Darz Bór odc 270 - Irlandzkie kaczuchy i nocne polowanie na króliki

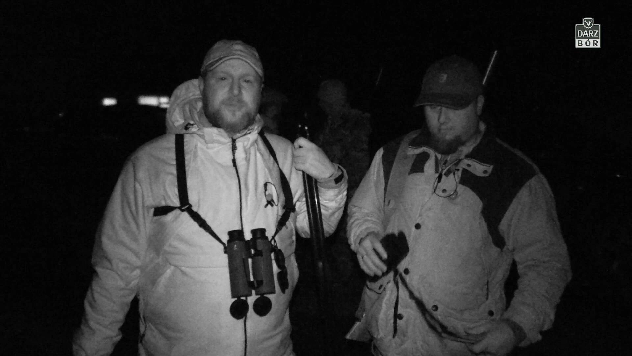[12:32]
Tak jak obiecaliśmy, udało nam się dotrzeć na nocne polowanie na króliki. Będziemy próbować je odszukać gdzieś pośród pól. Myśleliśmy, że będziemy mogli tu polować także na lisy, ale okazało się po rozmowie z Mikiem, który kolejny raz zabiera nas na polowanie, że na tym terenie nie polujemy na lisy. A dlaczego? Dlatego, że właściciel tej ziemi, co tam, jak to było, Rafał? Po pierwsze, poczuły po to, żeby ograniczyć populację królika
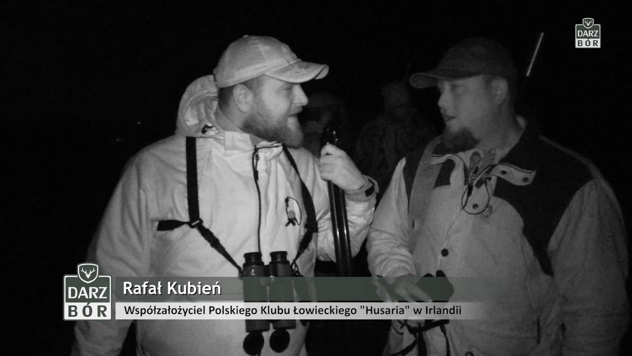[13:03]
i sami też polują na lisy używając koni. W czasie gonit. Tak. Także to też jest jakiś tam sposób tutaj na polowanie. A więc czasami lis jest zwierzęciem łownym przeznaczonym tylko dla wybranych. No i tak jest na tym terenie. A więc skupiamy się tylko i wyłącznie na królikach. A będziemy na nie polować przy użyciu takiego urządzenia. Oraz innego sprzętu, który koledzy zabrali ze sobą.
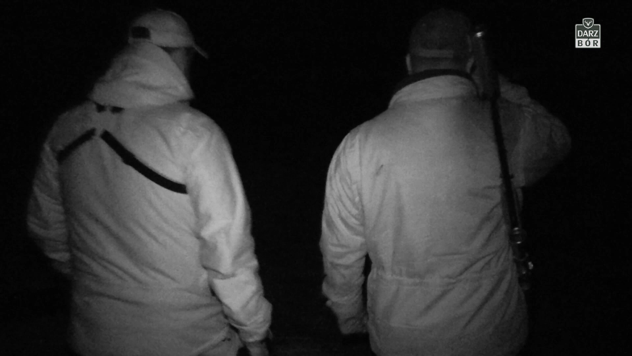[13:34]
Przemek został operatorem światła, dzięki któremu miało być możliwe łatwe i szybkie odstrzelenie kilku, kilkunastu, a może kilkudziesięciu sztuk szkodników.
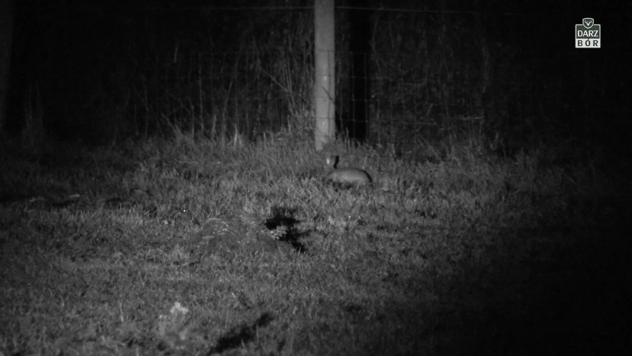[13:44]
Polowanie z takim urządzeniem to naprawdę nowość dla mnie. Gdy widzę, w jaki sposób widać zwierzynę w tym oświetleniu,
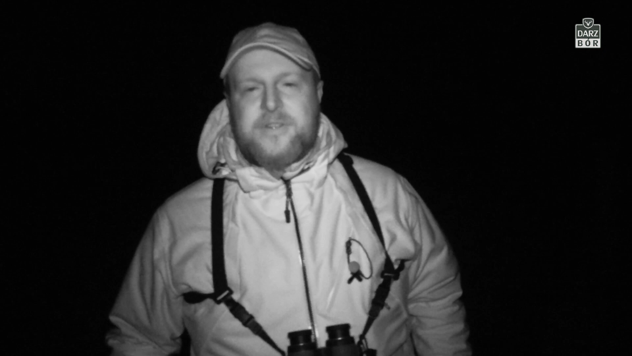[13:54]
powoduje to, że ta zwierzyna się generalnie nie boi. Czerwona lampa pozwala na tyle dobrze widzieć, że chłopaki używając nawet bardzo słabych,
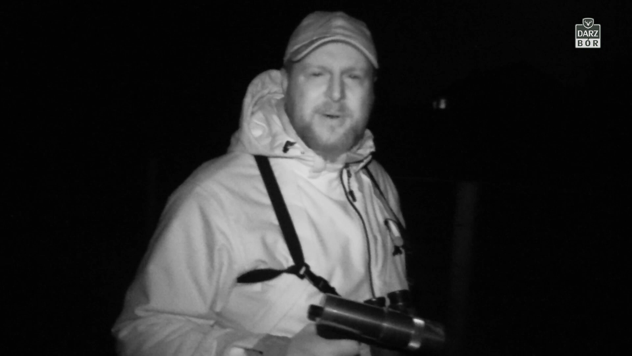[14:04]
małych lunetek są w stanie rozpoznać cel i strzelić.
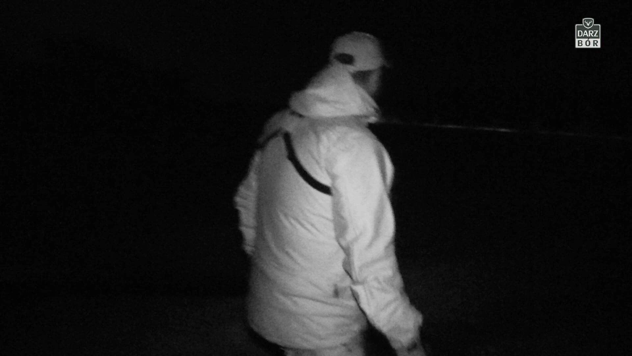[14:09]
Wydaje się wszystko proste i łatwe, ale króliczki są bardzo ruchliwe i ostrożne.
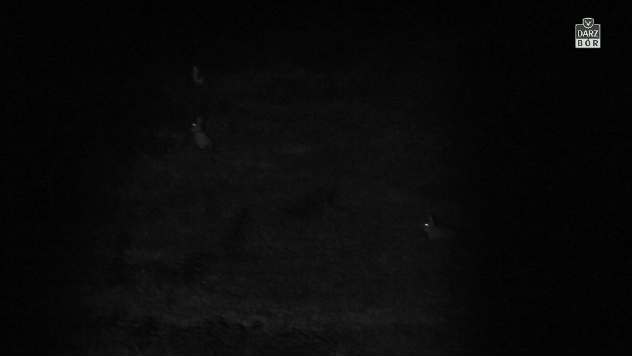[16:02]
Kurczę, przestawiła się luneta. Kolejna próba i królik znowu cały i zdrowy zastanawia się, kto tu jakimiś pestkami w jego kierunku miota.
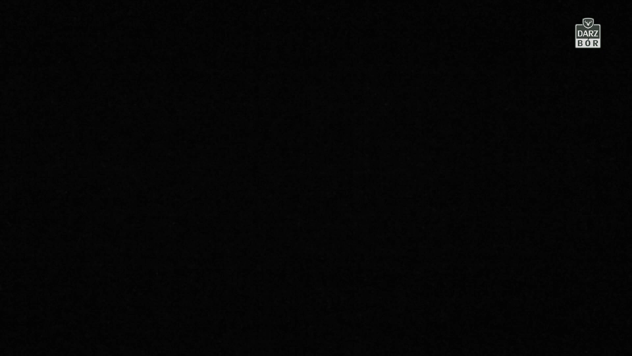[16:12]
Jak widać, to wcale nie jest takie proste trafić królika na odległość 50-60 metrów.
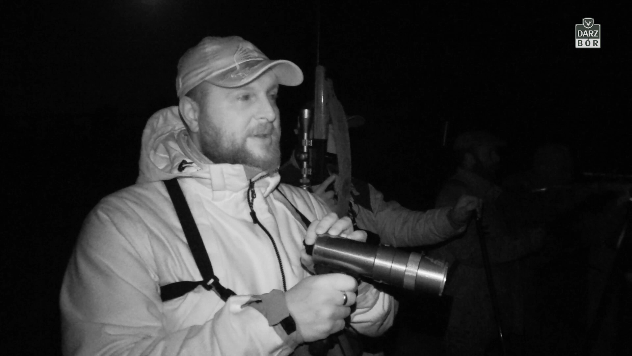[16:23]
Musi być naprawdę broń bardzo dobrze przystrzelana, bo cel, do którego strzelamy, jest nie większy niż pięść dziecka. Takiego dziesięciolatka. Ludzka pięść to tak naprawdę dorosłowego człowieka jedna trzecia królika. To nie jest zając, więc on jest dużo, dużo mniejszy.
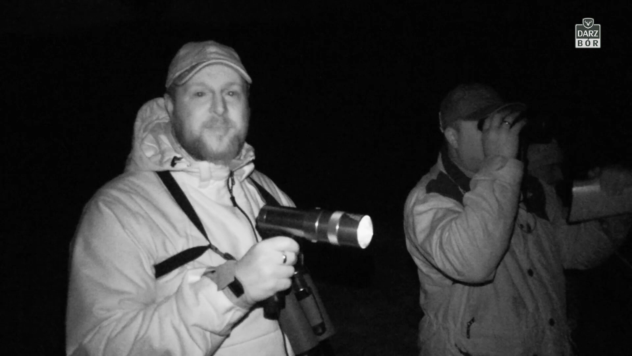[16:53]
Pierwszy królik prawdopodobnie trafiony. Musimy teraz to sprawdzić. Strzał na odległość 69 metrów. Rafał. Spodziewałem się lepszego faktu. Nie za trzecią razem. Oj tam.
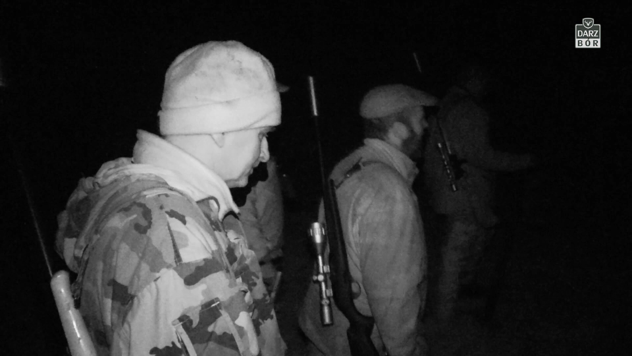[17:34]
Ruszamy dalej. W oddali co chwilę spotykamy kolejne króliki, które biegają po całej łące. Muzyka A dzięki strzałom z broni wyposażonej w tłumik możemy polować nie płosząc innych sztuk znajdujących się w pobliżu.
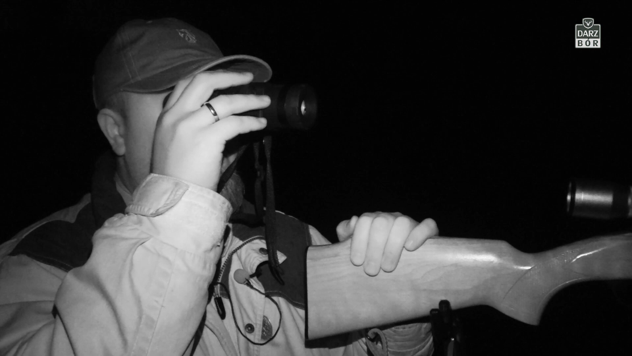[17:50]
Muzyka Raz udaje się trafić innym razem spudłować. Nie jest to takie proste ale ciekawe.
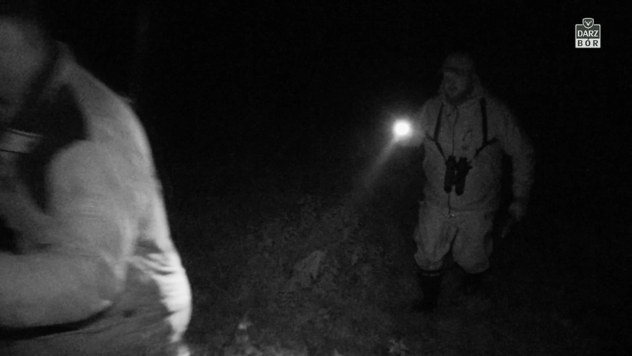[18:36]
I kiedy dotarliśmy do tego miejsca docelowego królików pojawiło się co nie miara. No i celnych strzałów również było sporo.